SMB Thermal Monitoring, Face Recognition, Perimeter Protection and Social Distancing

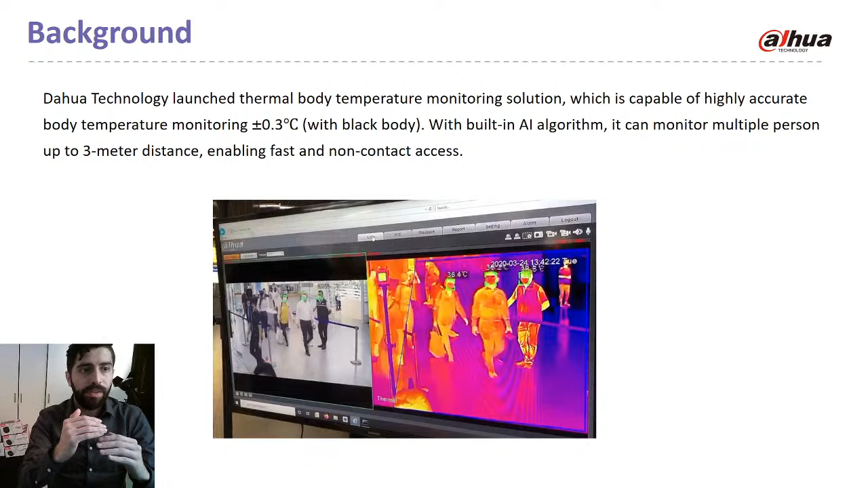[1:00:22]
The accuracy is plus and minus 0.3 with a black body. With a built-in AI algorithm, it can monitor multiple person up to 3 meter distance, enabling fast and non-contact access.
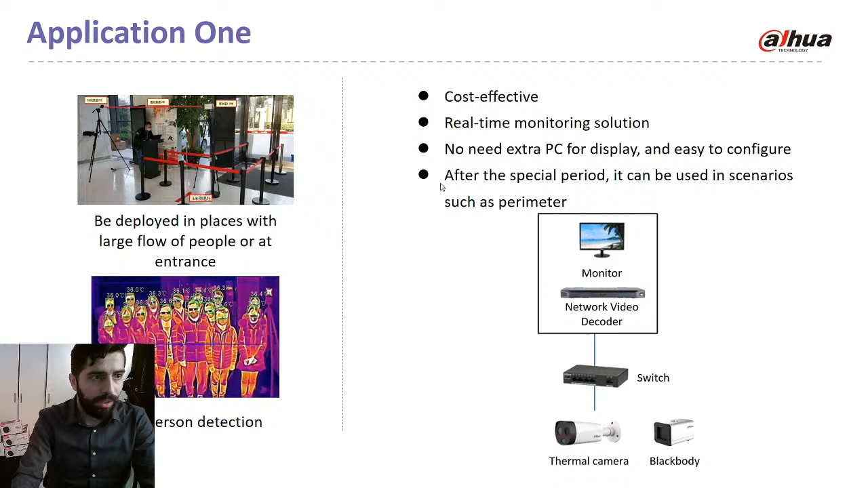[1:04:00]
So this, we have the first application with the network decoder and the camera, the second one with the PC and the thermal camera,